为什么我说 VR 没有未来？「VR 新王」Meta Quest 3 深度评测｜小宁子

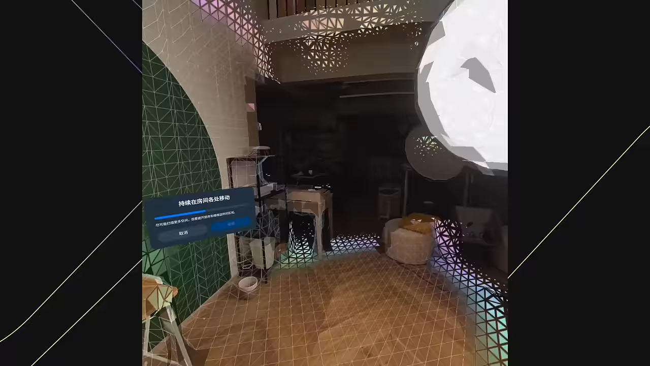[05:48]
它可以扫描房间中的实体生成一个有深度和体积的地图墙、